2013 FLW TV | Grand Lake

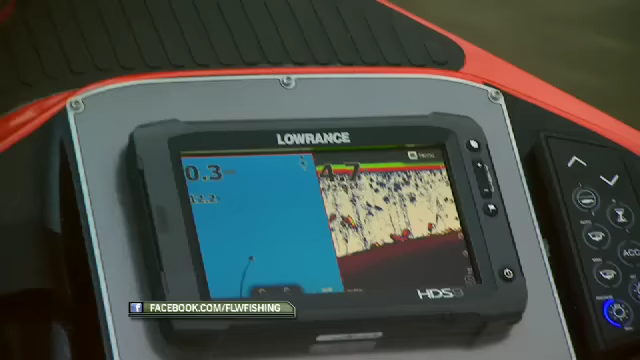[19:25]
The spot I'm starting on is just a big round flat here, and it's got a lot of rock,